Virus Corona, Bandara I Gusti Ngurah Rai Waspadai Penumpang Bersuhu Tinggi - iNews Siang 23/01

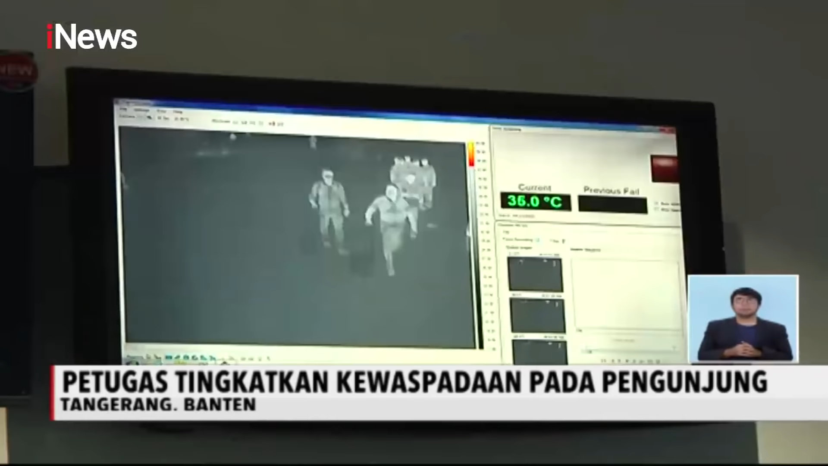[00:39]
yaitu dengan mengoperasikan alat pemindai suhu tubuh atau thermal scanner di seluruh kedatangan dari negara terjangkit.